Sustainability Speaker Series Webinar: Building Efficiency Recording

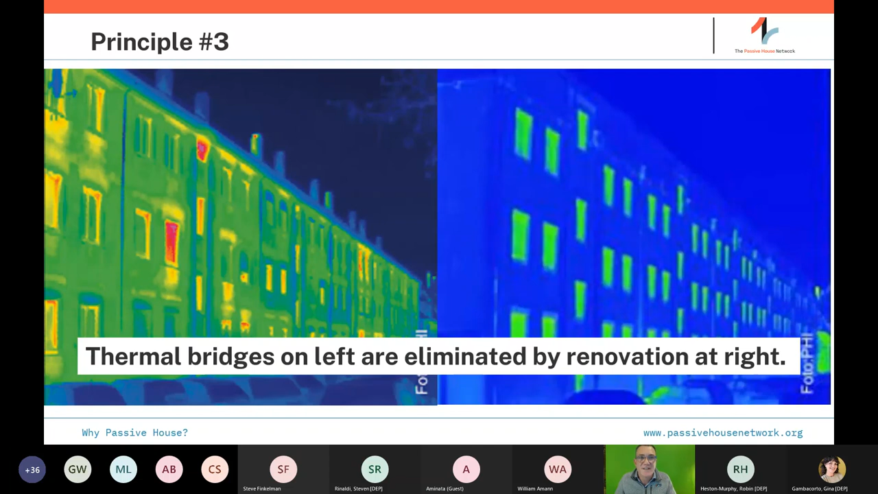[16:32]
So, you know, typical old historic building which is poorly insulated and you have thermal bridges of various kinds where the building is a radiator to the world and then buttoned up where that insulation is continuous on the right. High-performance windows and doors.